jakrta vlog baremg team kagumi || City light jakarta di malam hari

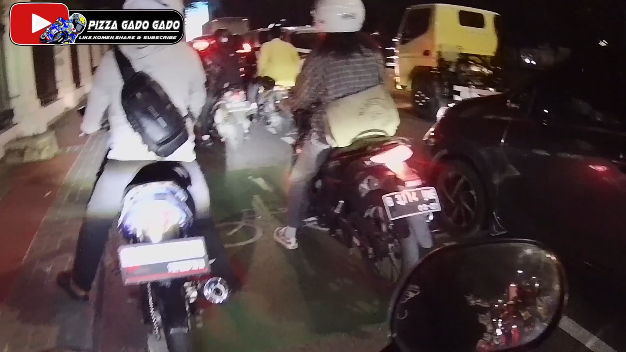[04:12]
Kok tumben ya lampu merahnya lama banget. Pinggang sakit tau Mbah. Semua motor gara-gara macet. Padahal dialihkan ke sini semua. Jadi kita macet-macetan. Ini kapan nyampenya ke BNI? Aduh ini masuk Satria depan saya guys. BNI itu mau bangunnya. Ini ntar belok kiri apa lurus sih? Kiri Mbah.
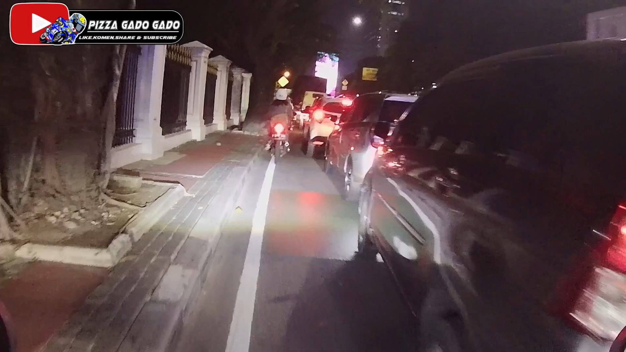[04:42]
Belok kiri nanti kita puter ke Monas. Tapi ditutup kayaknya deh. Monas masa ditutup? Enggak dong. Kita belok kanan kan? Kiri pak. Ya kiri dulu. Nah terus kanan. Ya itu nggak ditutup, Meret. Oh, Meret.
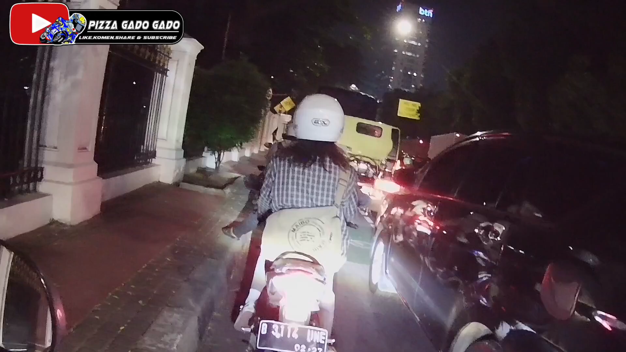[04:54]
Tapi nggak tahu deh, kalau misalkan ditutup ya putar balik lewat Tanah Abang berarti. Enggak, lurus, lurus. Ya berarti lurus, lurus terus yang nggak belok-belok. Lurus, ntar pelebar belok kiri ya. Ya betul.
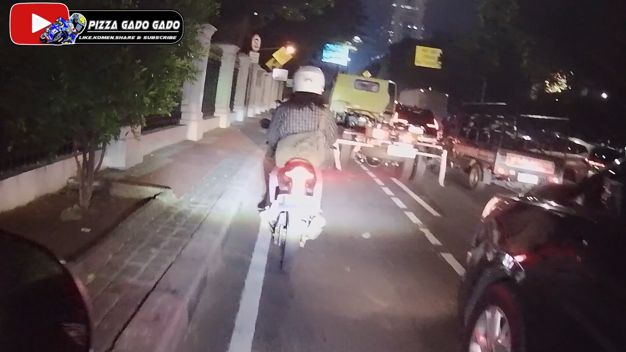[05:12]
Ntar kalau ada rumah yang gede banget, ya itu boleh tuh belok kiri tuh.
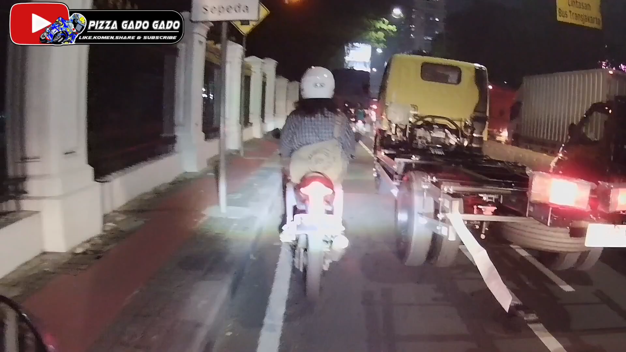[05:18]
Oh bisa, berarti dipersilahkan reading ke sudut mas. Dipersilahkan melalui mana? Yo. Bisa ini kiri. Kiri-kiri bisa. Bisa. Ini punya saya masih hidup nggak ya kameranya ya? Hah? Masih hidup nggak sih kamera saya? Wah, akhirnya. Kalau udah mati macet ketemu jalan begini tuh kayak gitu ya kan?
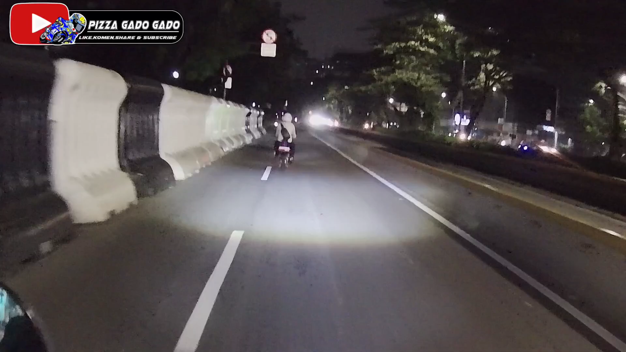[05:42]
Jangan main speeding-speeding, Mbak. Ingat, CC punya saya cuman 110. Sama, Mbak. Ya saya 90 cc. Aduh. 50 cc loh. Saya kan itu, Mbak. Kalau punya Bang Dun itu dia 1500, kalau punya Bang Abur itu 1600. Oh, hijau. Hijau. Kanan. Kiri. Eh?
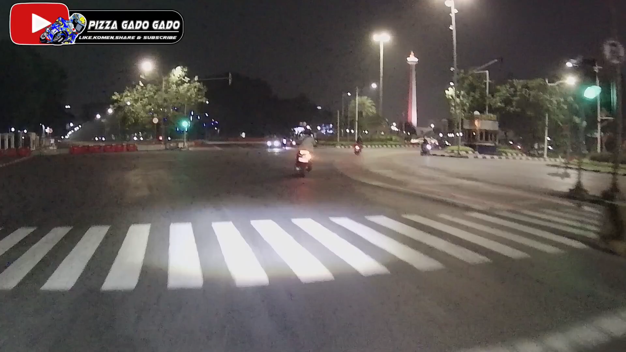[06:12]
Kiri apa kanan sih? Ah, gak jelas ini. Kiri mah balik lagi kali. Ini Monas, guys. Monas tutup jam berapa sih? Jam 10, bukan? Jam 10 tutup. Kalau pagi buka jam berapa? Kayaknya 9 bukan tutup ya? Enggak, pagi jam berapa? Nah, kalau Monasnya jam 7 udah enggak bisa masuk. Udah bisa masuk?
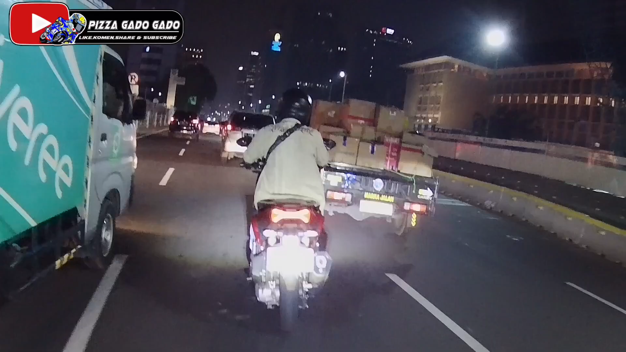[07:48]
Hah? Belum dipasang. Pasang lah. Kan ada koban kan? Dah mau beli itu aja lah. Oh ada. Mau beli moto apa namanya? Apa? Moto vlog ya? Mereknya ya? Apanya? Yang buat holder depan itu setang. Oh, iya. Apa ya moto wolf? Iya, moto. Oh, moto wolf. Kirain moto vlog.
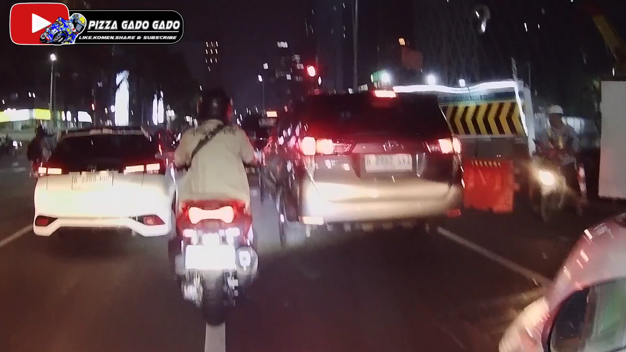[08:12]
Kita pakai moto. Moto vlog. Wolf. Eh, serigala. Ini kita ada di Tamrin, guys. Ini belum Tamrin, ini masih di Sarina. Oh ini Sarin. Oh Tamrin sebelah. Ini yang dulu di sini ada boom di depan sana. Boom.
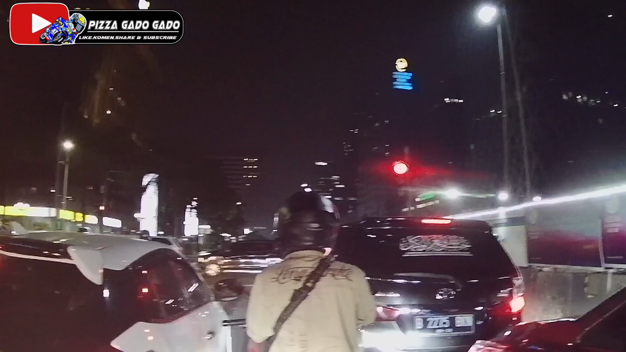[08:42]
Oh boom. Oh, Marriott ya? Jaya Marriott itu bukan sih? Jaya Marriott mah sono, ini bukan. Bang kan kalau udah di sini lo di depan deh. Gua nggak tahu jalan pak. Lah kata lo muter HI, Jai. Yang dari tadi RC di depan siapa ya? Lalu ya, bukannya kan, lewat DHI? Kan, tapi kan gue nggak taunya jalan muter sono. Gak lurus aja, nggak usah belok-belok dah. Lah iya, kalau itu mah lurus terus. Berarti ntar mau muterin HI dulu?